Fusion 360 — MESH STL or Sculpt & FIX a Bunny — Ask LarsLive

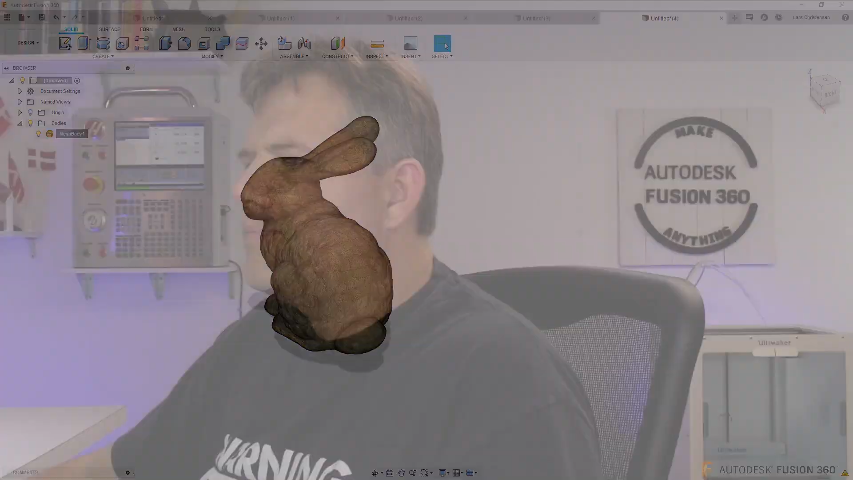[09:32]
270 thousand and twenty-one triangles now all you STL lovers
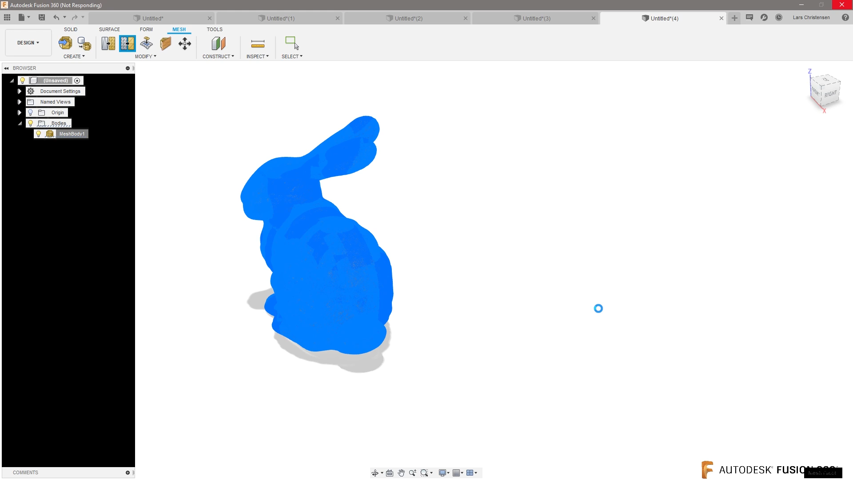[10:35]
and it's literally Making it down to bigger triangles you can actually probably already start seeing that it is a little rougher here